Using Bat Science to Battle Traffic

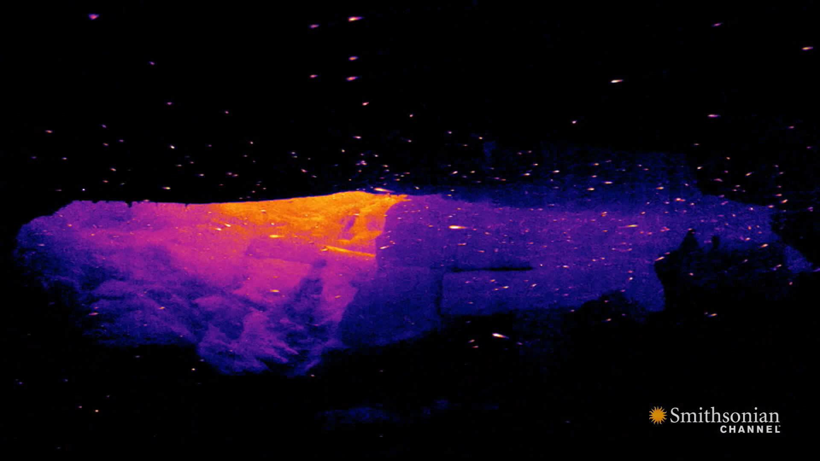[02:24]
Thermal imaging shows how the bats fly underground.
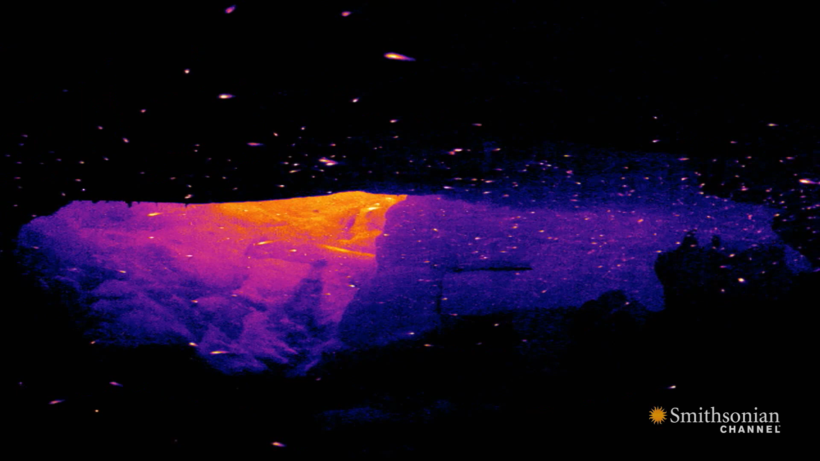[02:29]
Like a swarm, they orient themselves with one another by echolocation,
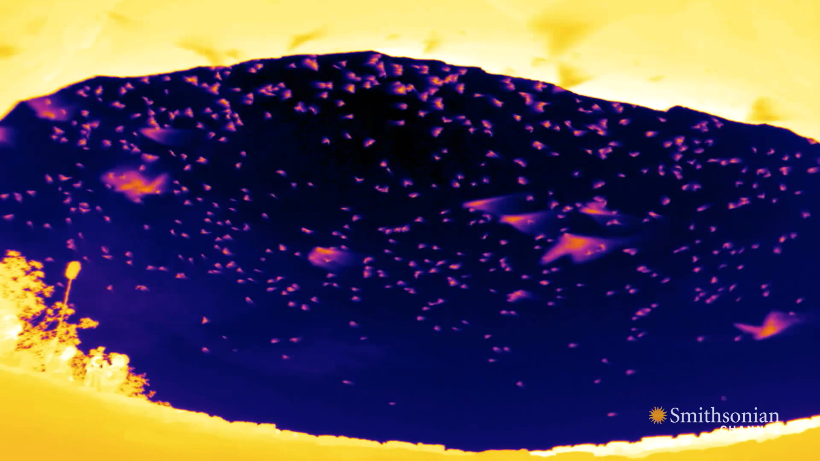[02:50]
Once they're outside the cave, they form a vortex that allows them to gain height in the most efficient way.